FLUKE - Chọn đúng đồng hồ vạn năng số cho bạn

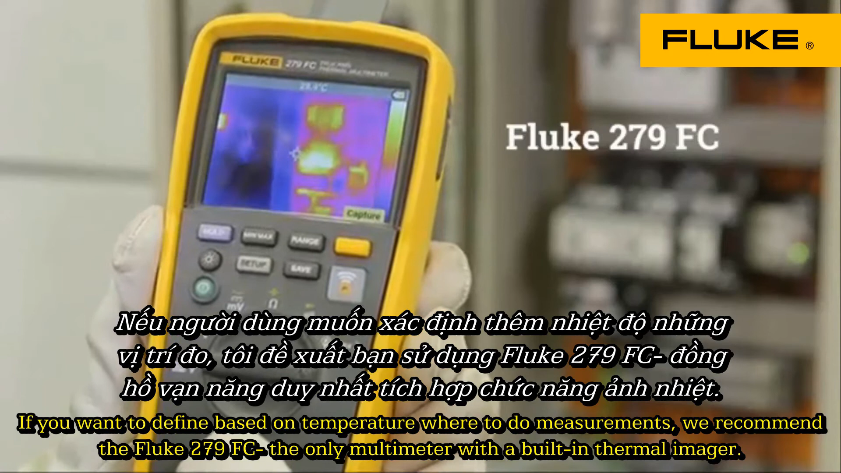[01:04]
the only multimeter with a built-in thermal imager. It offers the ability to remotely read measurements via your smartphone.